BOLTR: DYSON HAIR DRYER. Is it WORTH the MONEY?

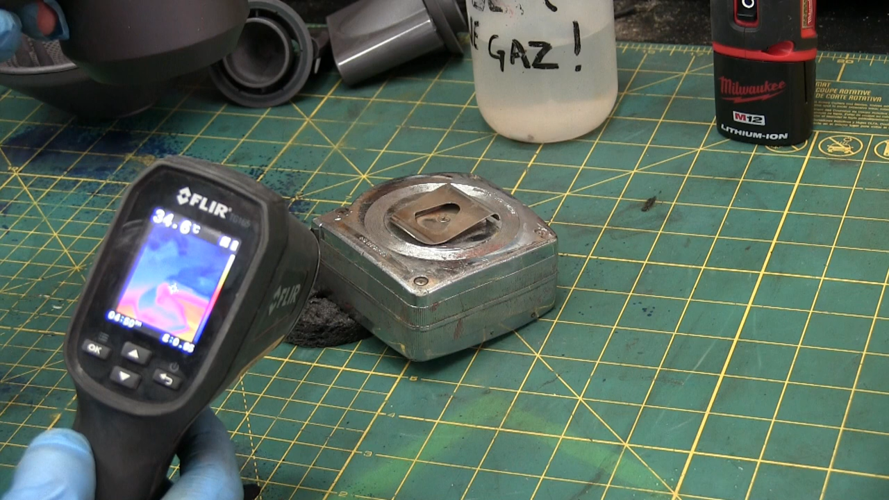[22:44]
I don't give myself a blowjob every day So even with the water evaporating it's getting hot on that Now the mat is 51 degrees C That's hot man